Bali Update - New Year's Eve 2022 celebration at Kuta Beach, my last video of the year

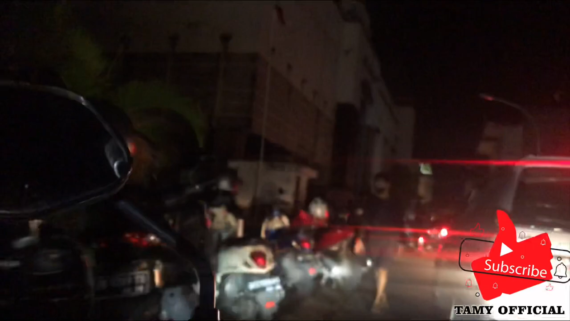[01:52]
I saw people walking toward to Kuta Beach, guys, because in 30 minutes there will be a New Year's, guys.
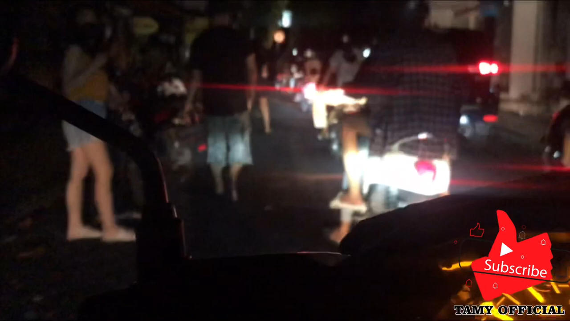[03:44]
And that is true, the police already blocked the street to enter to Kuta Beach, guys.